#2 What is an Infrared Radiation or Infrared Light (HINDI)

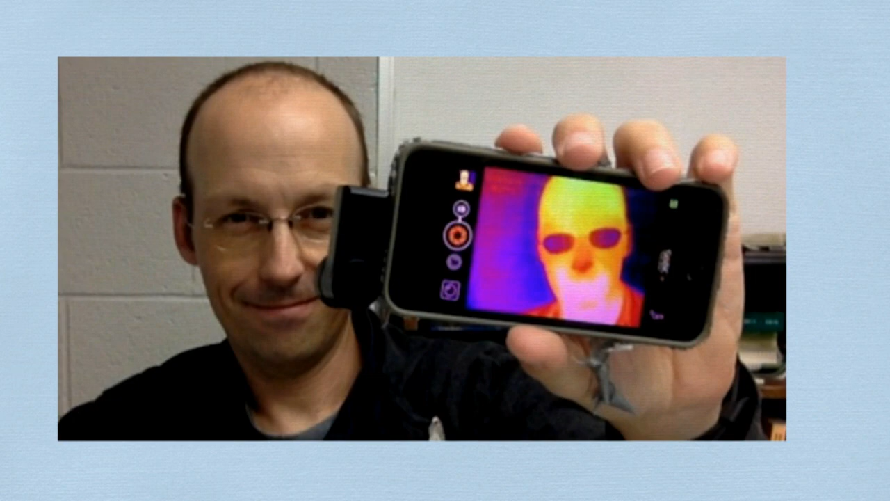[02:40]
हम infrared cameras से पता लगा सकते हैं कि
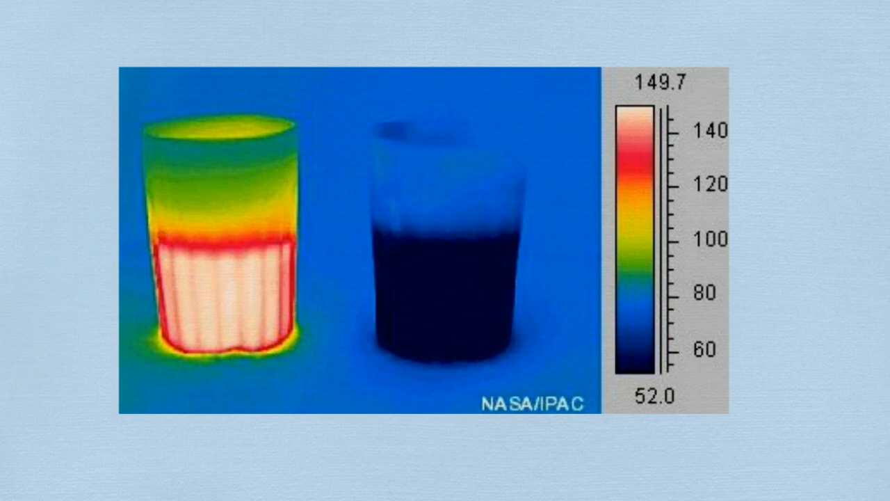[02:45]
कोई भी object कितना गरम है और कितना ठंडा हमारे body
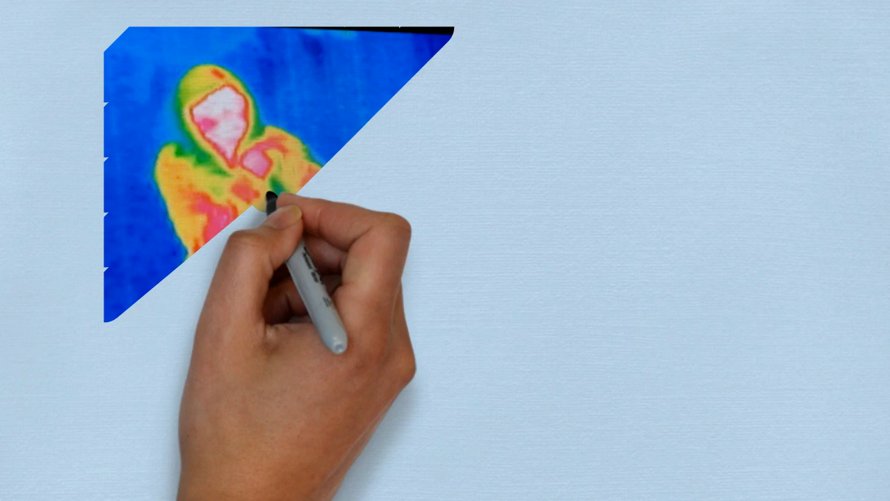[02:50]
में जो heat निकलती है वो wave के form में निकलती है इस heat को भी हम infrared camera से देख सकते हैं infrared
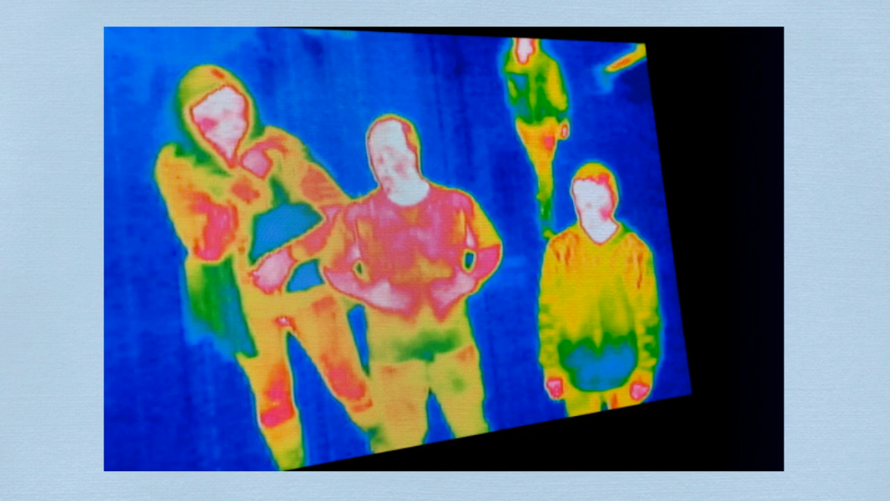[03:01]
light में गरम चीज़े जैसे की human body bright yellow, orange और red color की दिखाई देती हैं और ठंडी चीज़े जैसे की ice cube,
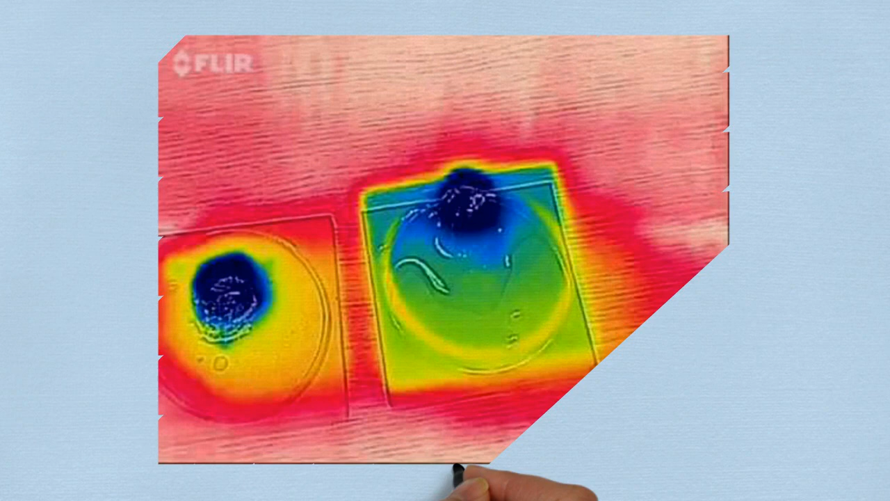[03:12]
purple, blue,
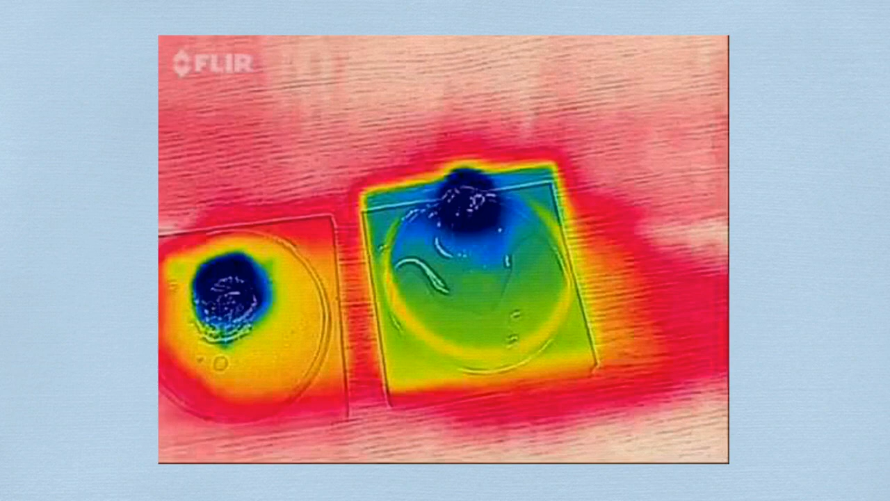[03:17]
green color की दिखाई देती हैं कोई भी object जिसमें temperature है वो infrared light emit करता है ice cube भी infrared
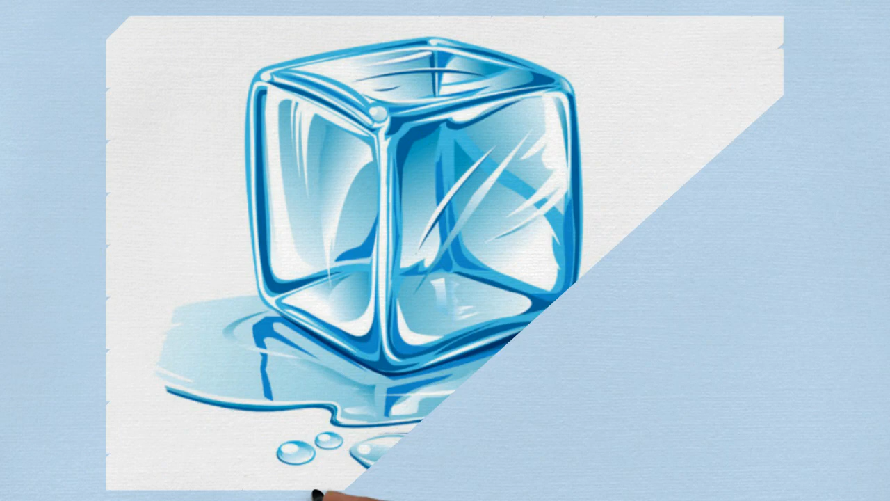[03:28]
light emit करता है infrared radiation का इस्तिमाल
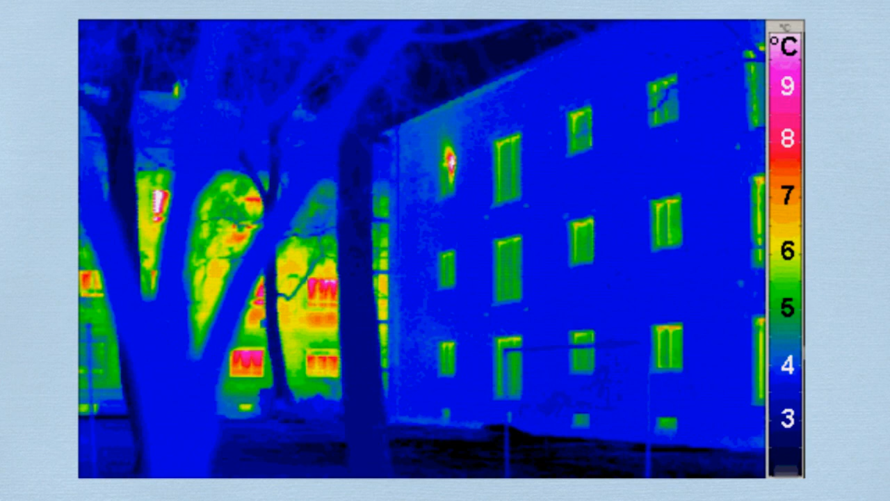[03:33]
object के temperature को दूर से पता लगाने के लिए भी कर सकते हैं बहुत सारे ऐसे